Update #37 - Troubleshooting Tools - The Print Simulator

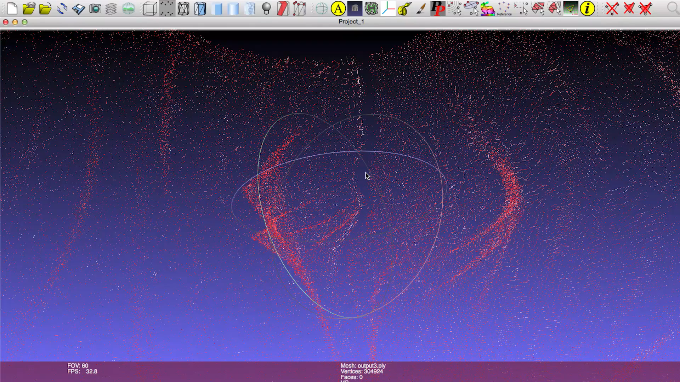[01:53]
contrast and other thresholds we can amplify the inconsistencies in laser intensity by using a